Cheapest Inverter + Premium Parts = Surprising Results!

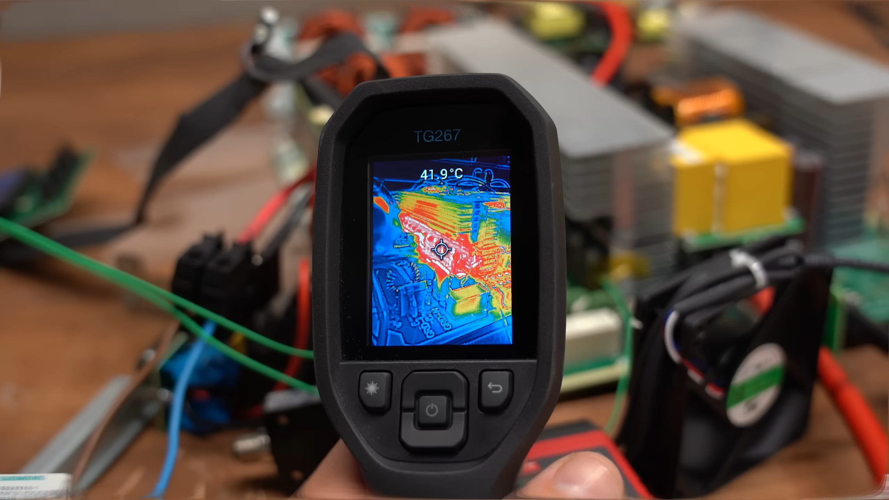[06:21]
On screen: spot 41.9°C
see through the thermal camera how summed it up to above 40C and the one I observed specifically at the start got up to 39C.